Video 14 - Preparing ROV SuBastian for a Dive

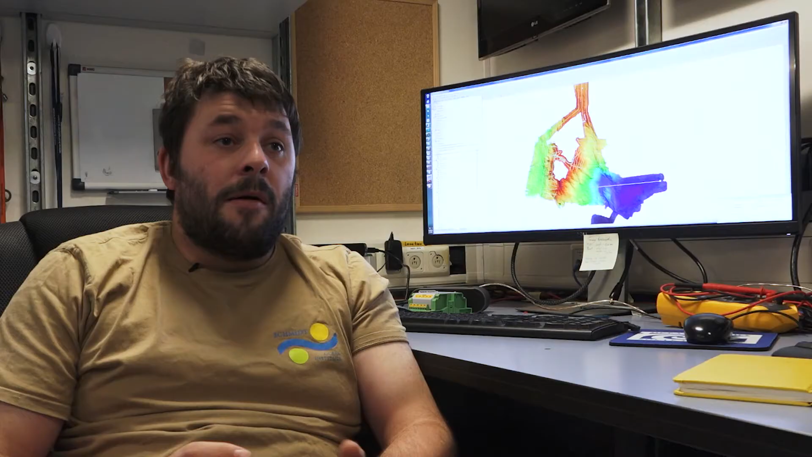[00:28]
For mapping the area we have multi beam systems,
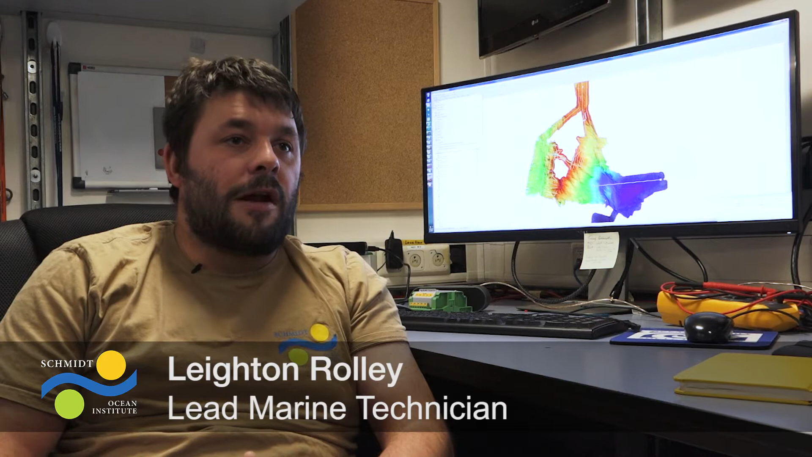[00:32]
the ones capable of going down to around 9,000 meters and
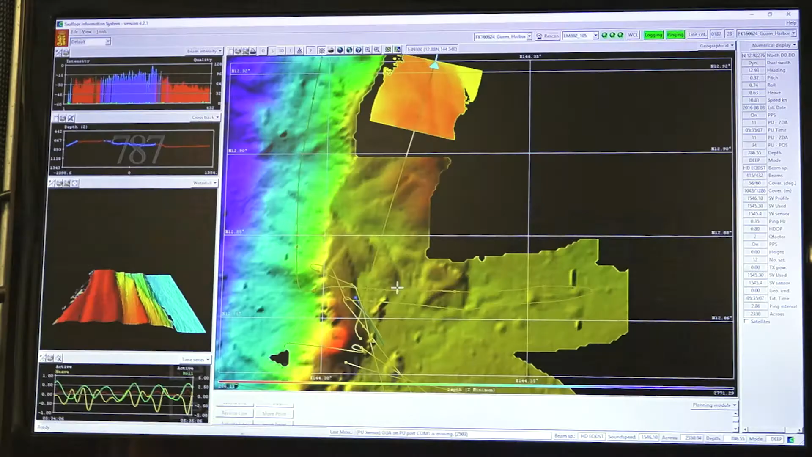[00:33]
then based on a number of constraints given to us by the ROV team,
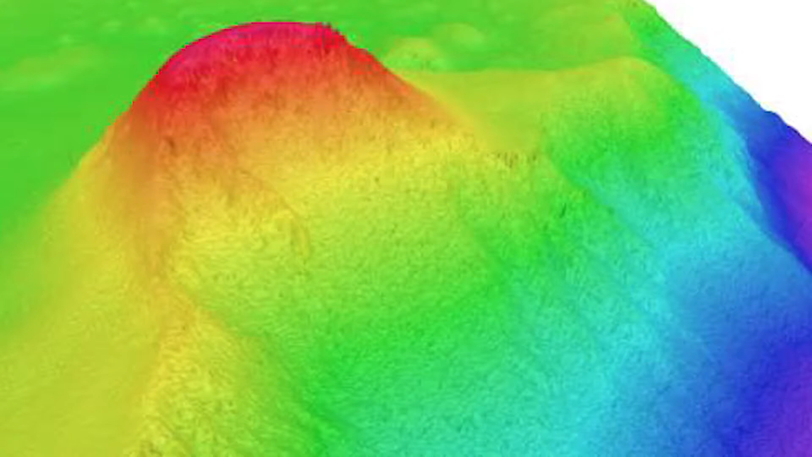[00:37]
depth that they want to test the vehicle at, then we'll go and select locations, this also includes what terrain they want to test the vehicle.
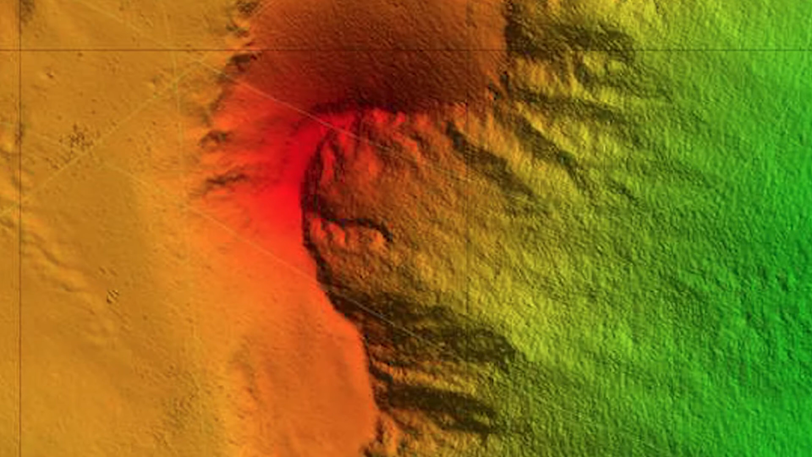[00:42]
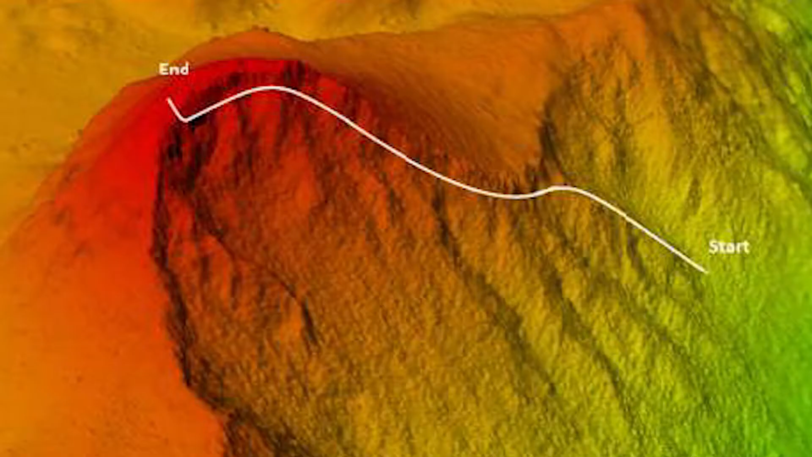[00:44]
So eventually we build a 3D model of the seabed and make sure that the data is clean and good enough to use for ROV dives.